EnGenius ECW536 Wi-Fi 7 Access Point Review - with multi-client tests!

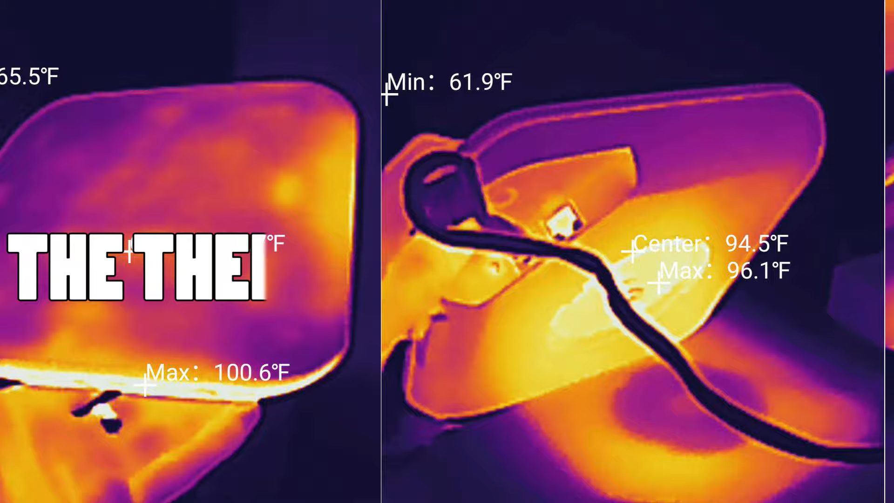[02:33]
On screen: min 61.9°F
In order to see how well a WiFi 7 access point manages to keep the internal temperature in check, I took out the thermal camera and captured the short video.
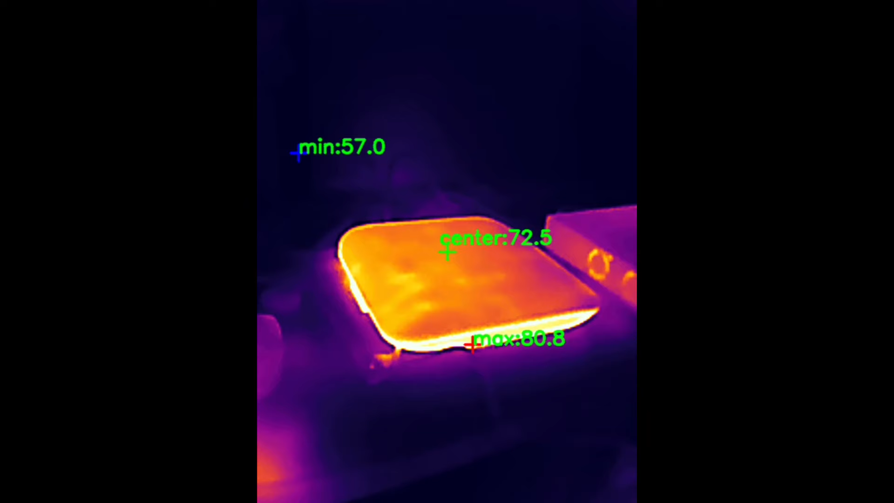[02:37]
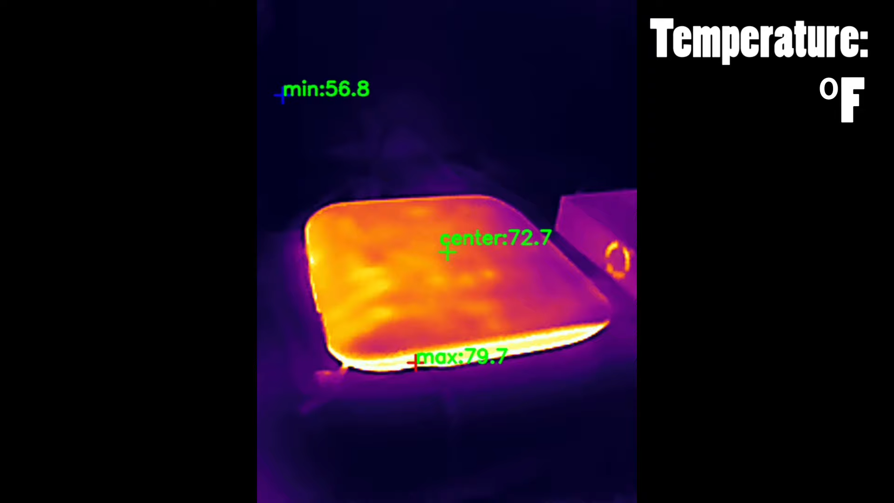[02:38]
On screen: max 79.7°F, min 56.8°F
As you can see, the plastic top is way cooler than the metallic bottom part
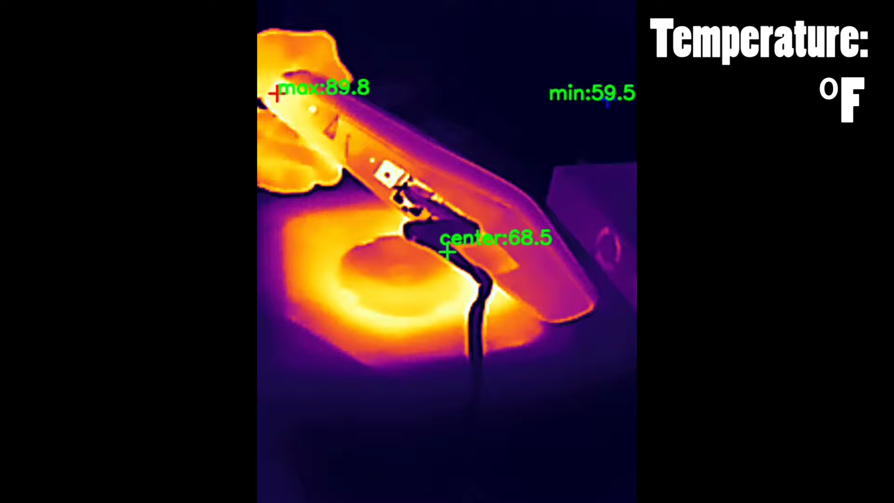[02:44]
and it makes sense considering that its role is to take the heat away from the internal components and push it out.
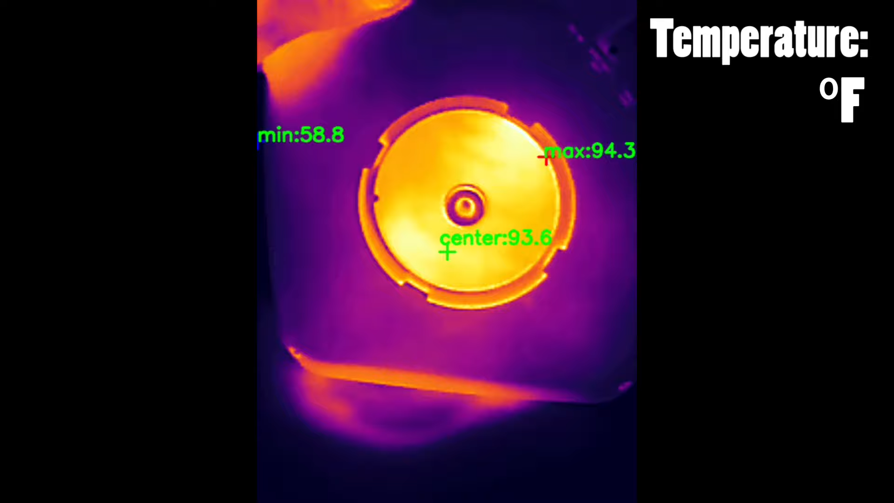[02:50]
On screen: max 94.3°F, min 58.8°F
And it can get warm to slightly hot depending on the amount of work that the ECW 536 needs to do.
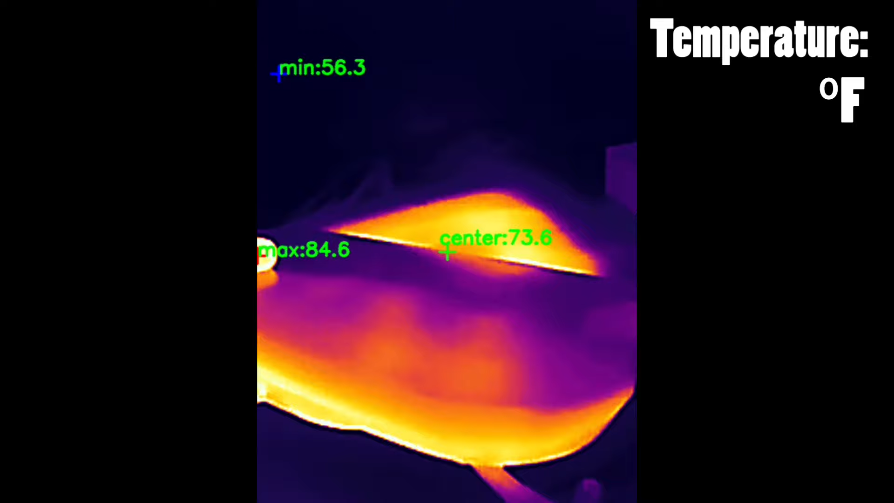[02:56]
On screen: max 84.6°F, min 56.3°F
I did an entire separate video of the step-by-step teardown of the Ingenious ECW 536 and it's a really difficult process.